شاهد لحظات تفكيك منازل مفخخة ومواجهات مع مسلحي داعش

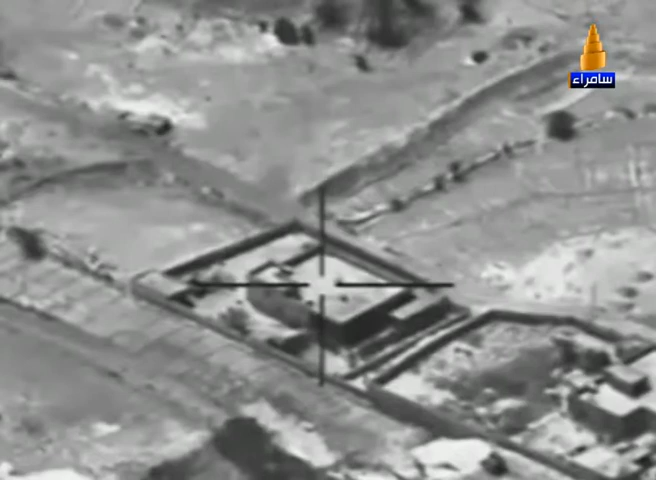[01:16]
استئناف العمليات العسكرية ودخول القوات الأمنية وأبناء العشائر إلى منطقة
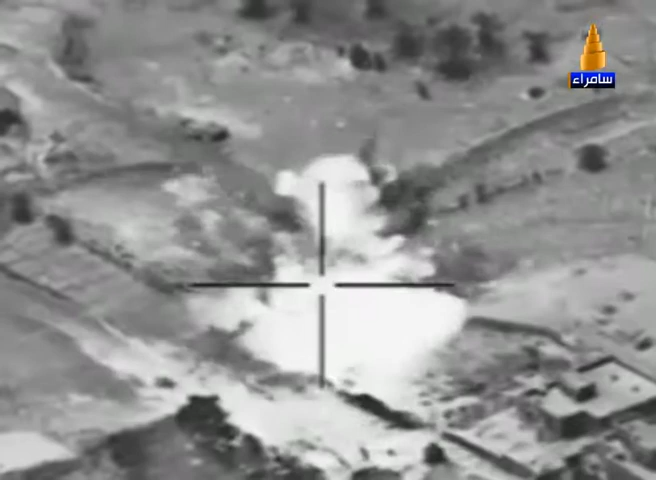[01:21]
البعلوان داخل مركز مدينة الرمادي مصحوبة بغطاء جوي وقصف كثيف من قبل طيران